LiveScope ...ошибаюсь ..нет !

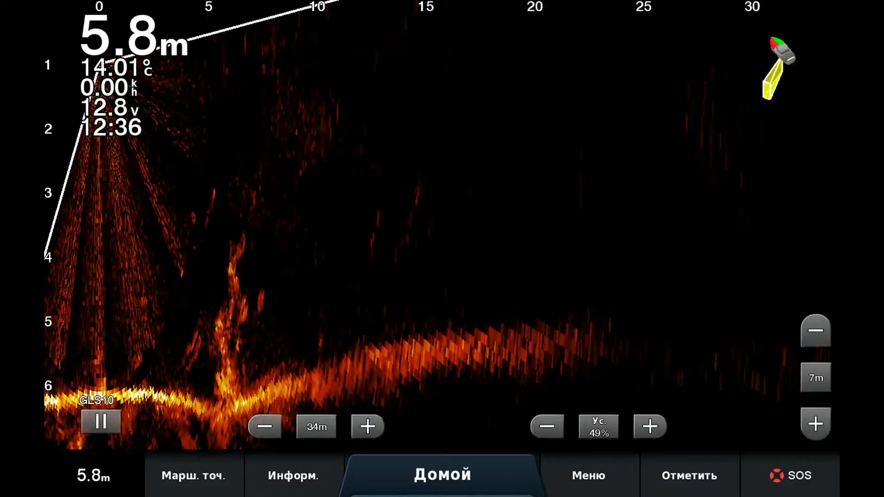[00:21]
On screen: depth 5.8 m, water 14.01°C
Вот она, здесь появится ток, и сильно она ее видна.
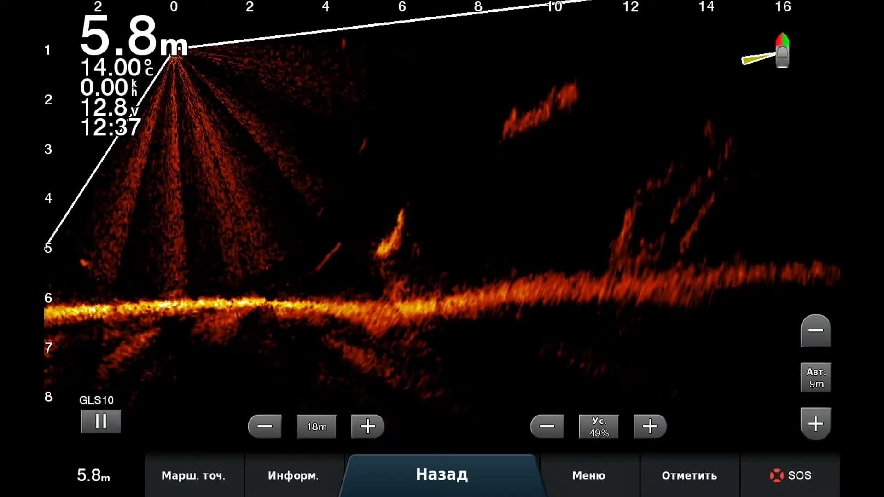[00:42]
On screen: depth 5.8 m, water 14.00°C
Угу. Да? Не ошибаюсь, да? Да не ошибаюсь, больше она. Вот одна, вот пошла верхняя, ничего я не ошибаюсь.
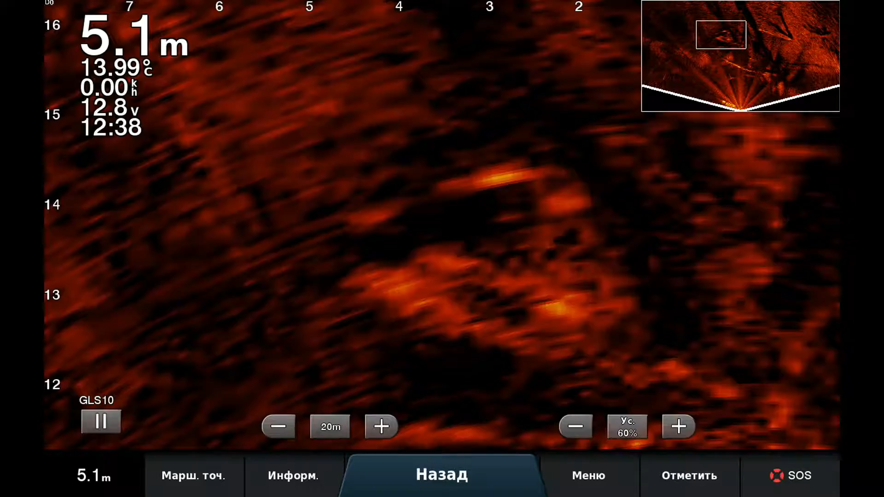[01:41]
On screen: depth 5.1 m, water 13.99°C
Прямо вокруг нее. Может, это жерик, потому что что-то такие товарищи не мелкие. Хм.
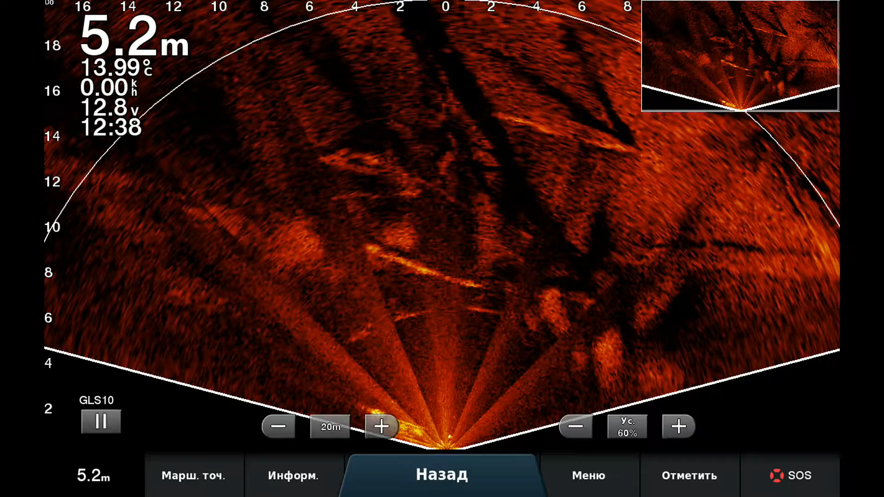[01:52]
On screen: depth 5.2 m, water 13.99°C
Что ты хлюпаешься тут? Ну ладно. Вон. Вон. Вон. Вон.